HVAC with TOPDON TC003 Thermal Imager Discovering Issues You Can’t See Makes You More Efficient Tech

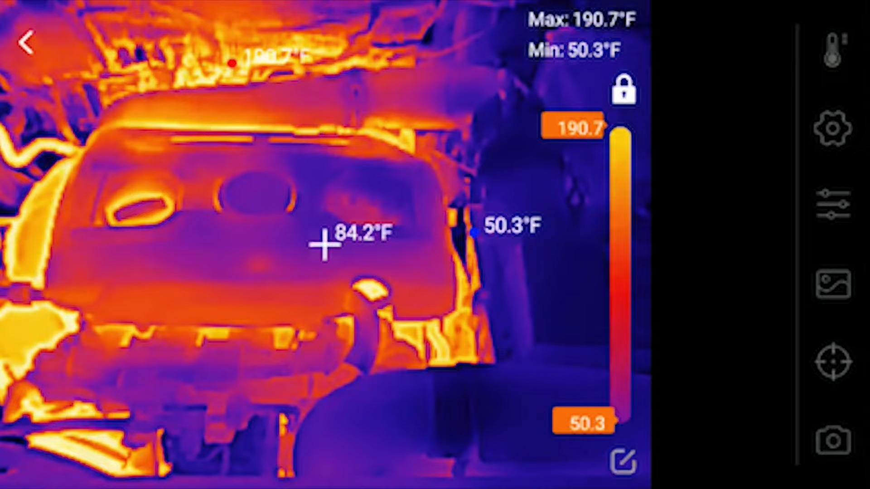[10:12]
On screen: spot 84.2°F, max 190.7°F, min 50.3°F
coldest point being registered and as you can see the resolution is out of this world and what i'm going to do is take a look at the
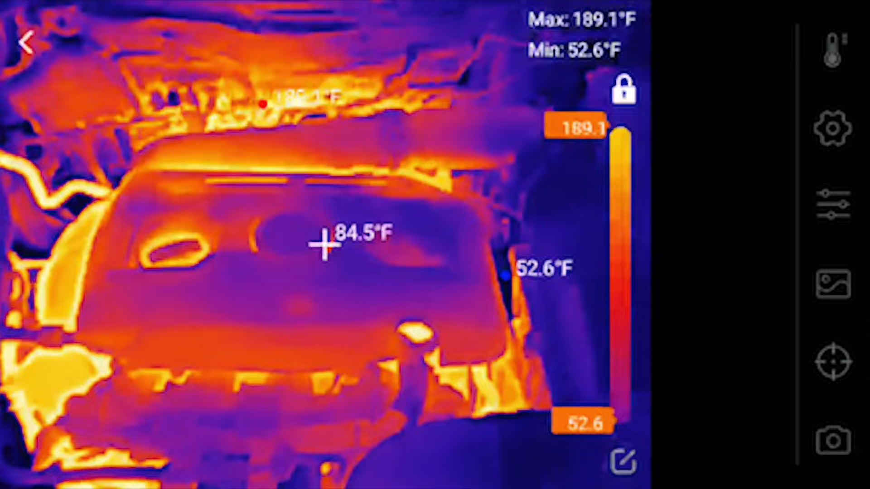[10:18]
On screen: spot 84.5°F, max 189.1°F, min 52.6°F
difference with my seek compact pro
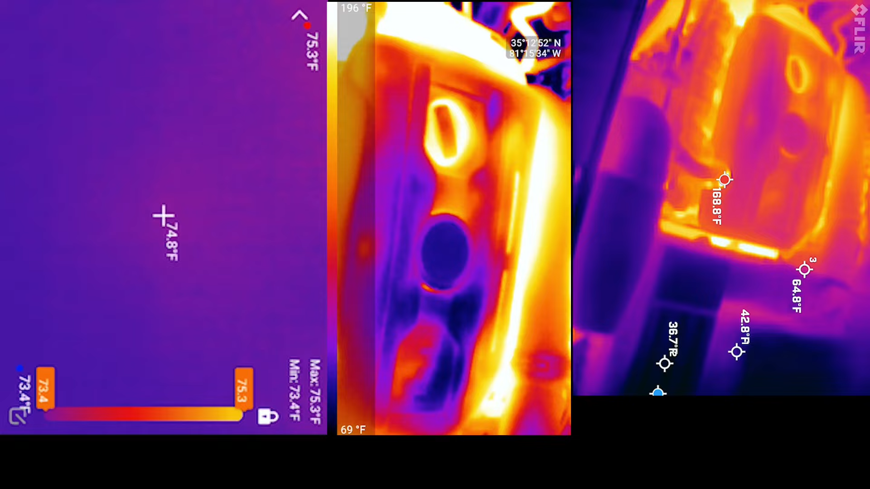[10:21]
On screen: max 75.3°F, min 73.4°F
so you can see what the seek is it's it's it's not that great as far as the aspect ratio it's just really pulled in really close to the subject where in which the top don has definitely got a lot more just showing a lot more of what you're viewing not to mention it's got more clarity
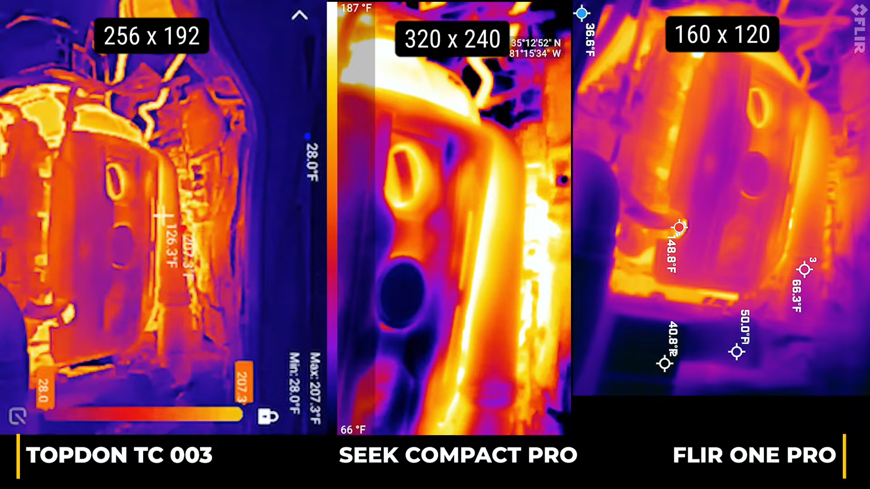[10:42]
On screen: max 207.3°F, min 28.0°F
definition between hot and cold spots as you can see with the seek compact pro
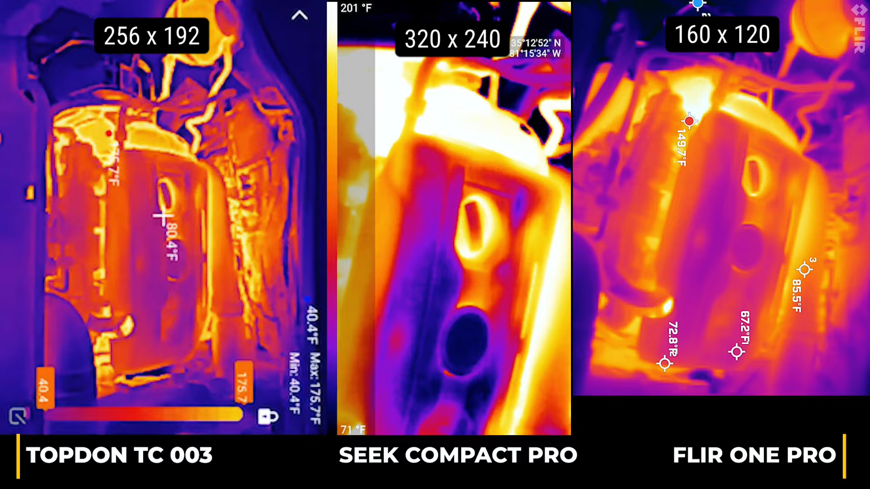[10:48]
On screen: min 40.4°F
it just blows out on the really hot spots um we'll come around to the side on the brakes i know
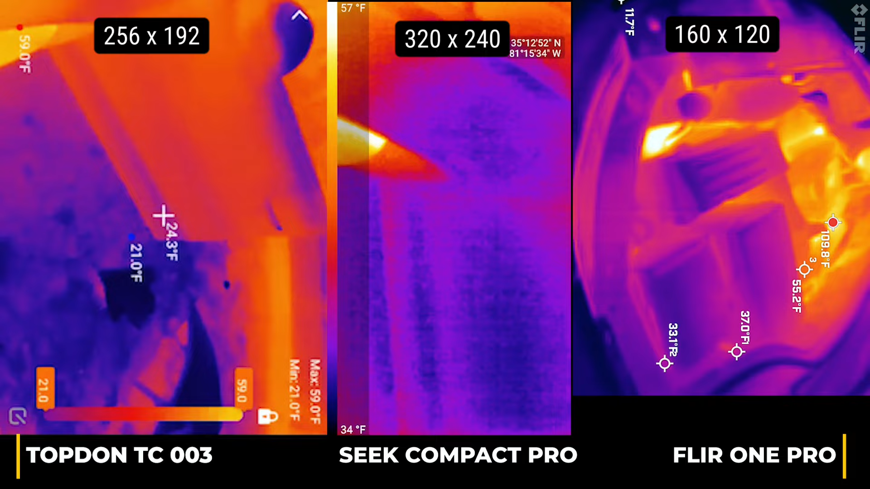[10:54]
everyone likes to see hot brakes with thermal imagers okay so right off the bat i was noticing the seek does seem to have a bit more uh noise or graininess to the image i'm not sure what that's about even more grainy than the flir one pro and the flir one pro is definitely a lower resolution camera so i think it's to do with that thermal
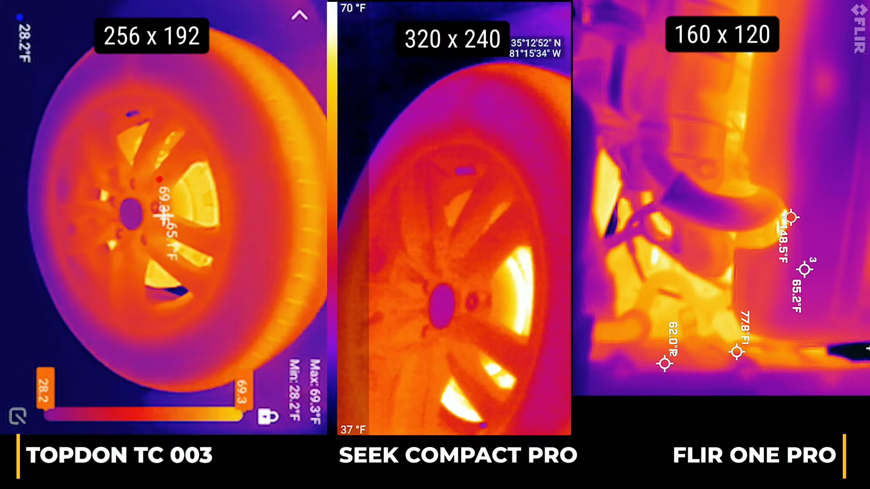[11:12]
On screen: scale top 70°F, scale bottom 37°F
sensitivity that gets that graininess out of the image you can see the top down is definitely the clearest of them all another thing i wanted to mention with the top don is the image style so you can take a look here we've got
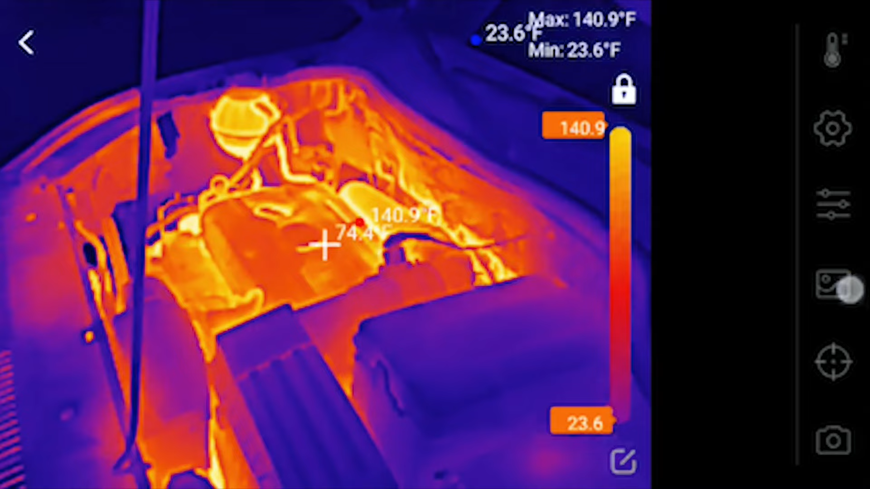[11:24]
On screen: max 140.9°F, min 23.6°F
dual light look at this overlay you're gonna like this boom so yeah this
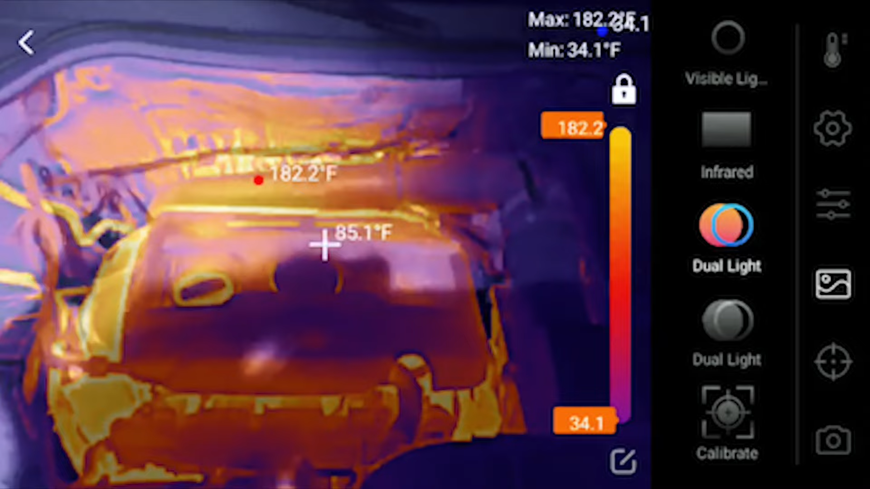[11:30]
On screen: spot 85.1°F, min 34.1°F
is a bit different than the flir msx technology because it's actually overlaying not just like a a trace of the um visible light camera but it's the actual visible light
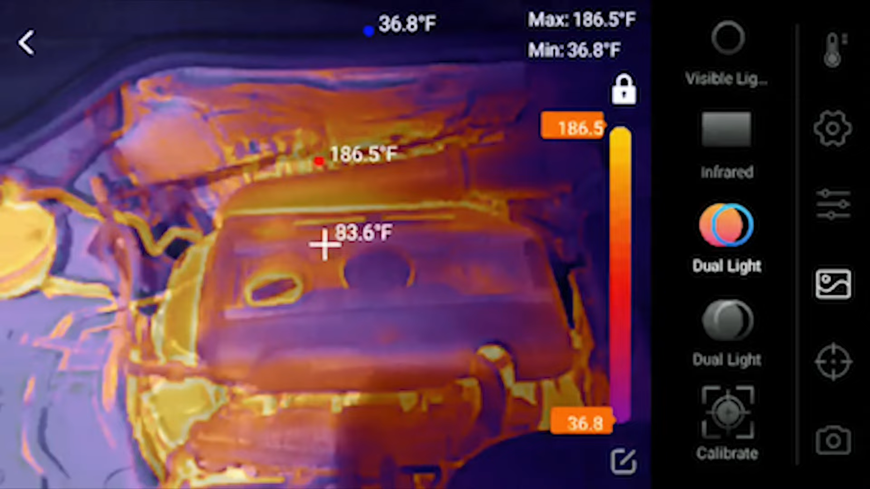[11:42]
On screen: spot 83.6°F, max 186.5°F, min 36.8°F
camera being overlaid there uh with just a you know an opacity slight opacity adjustment there now if you want to do dual light watch this click that now that's going to be the trace of the actual visible light kind of like flir's msx you see it's uh you need to line it up so i hit calibrate and
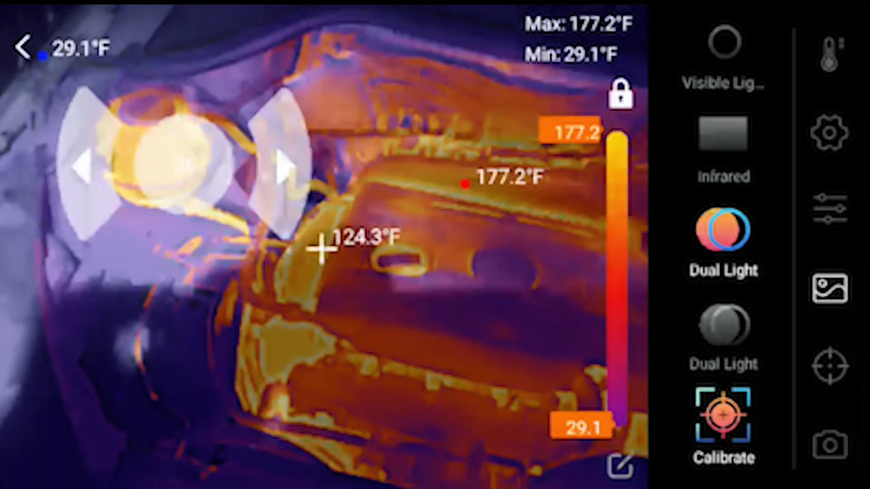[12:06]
On screen: spot 124.3°F, max 177.2°F, min 29.1°F
um you can see i'm just going to go boink boink boink right there like
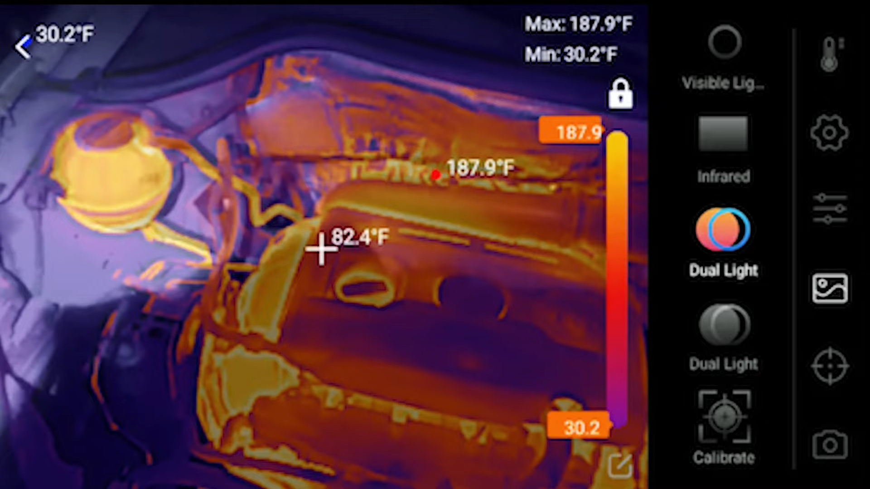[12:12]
On screen: spot 82.4°F, max 187.9°F, min 30.2°F
such and now that's all lined up as far as your parallax there
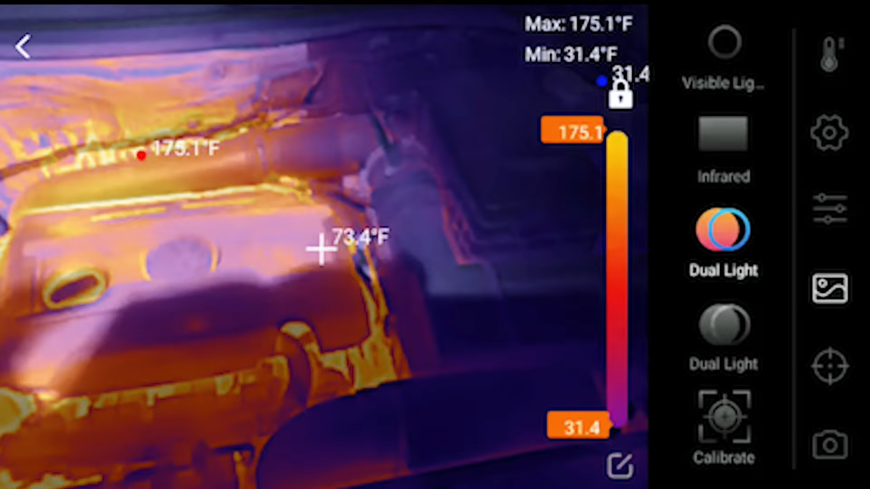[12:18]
On screen: spot 73.4°F, max 175.1°F, min 31.4°F
and it looks amazing now you can do visible light that's how that looks i
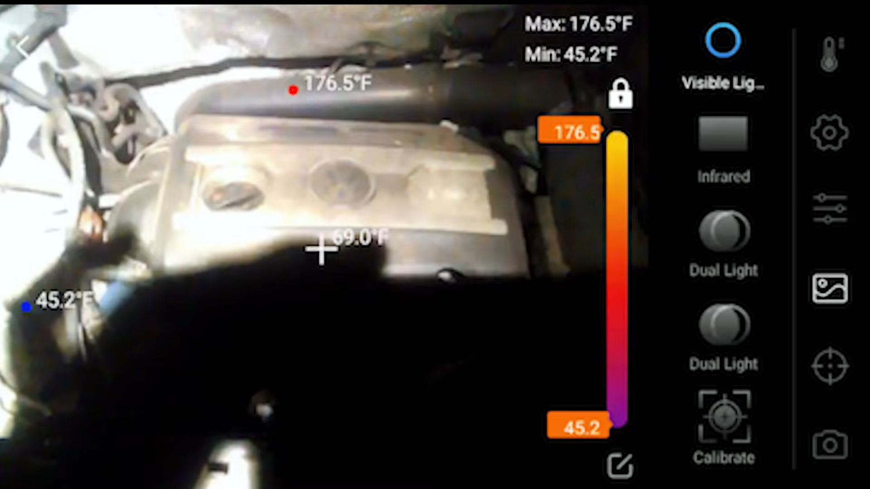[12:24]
mean that's it's able to pull that it's able to pull that much of a good overlay from just
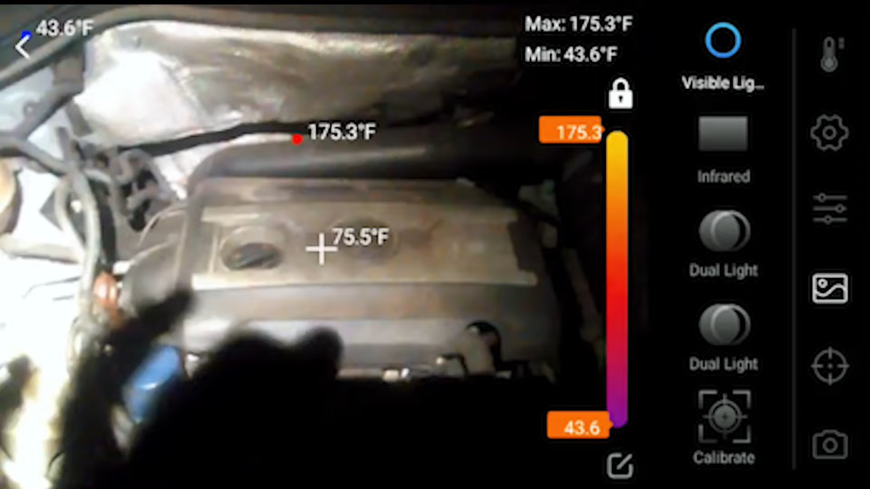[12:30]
On screen: spot 75.5°F, max 175.3°F, min 43.6°F
this very rough shadowy visible light image here so the better your lighting the better that's going to look let me see if i get the light in a more reasonable especially where it's not washed out
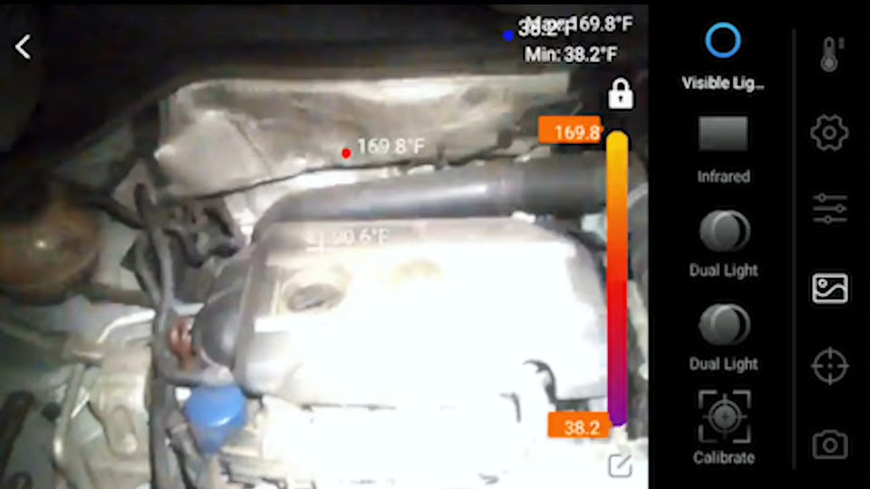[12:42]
On screen: max 169.8°F, min 38.2°F
that's better so just hit dual light now here you go much better much much better okay so if you look to the right here um you
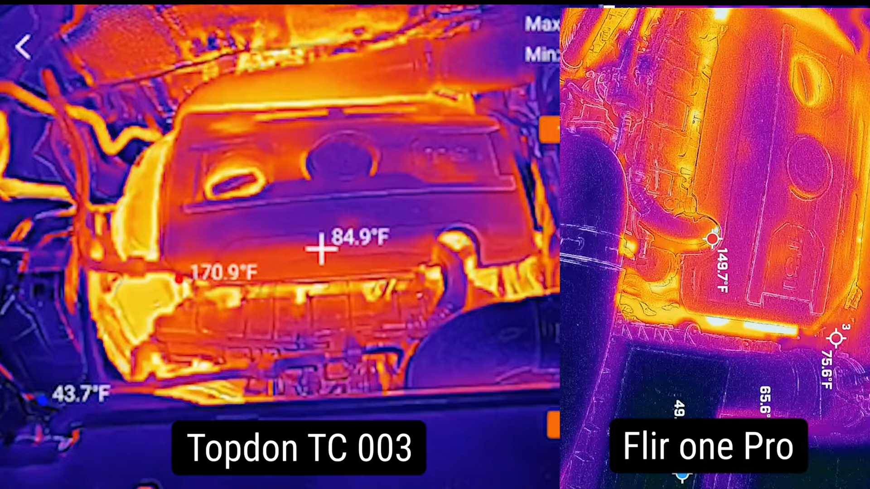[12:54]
On screen: spot 84.9°F
can see the flir one pro so you notice it's a really dark environment so you see a lot of noise i guess from the high iso
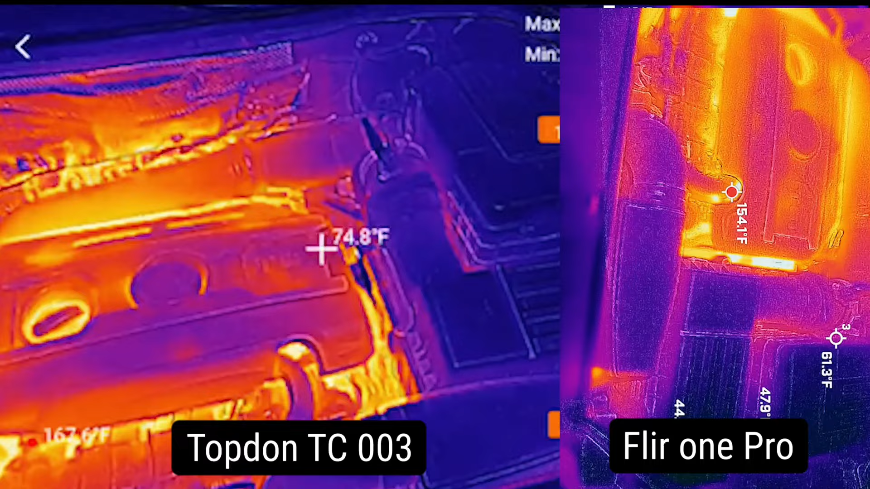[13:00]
adjustment i'm not sure why that comes through on the msx image the top down has a much cleaner fusion image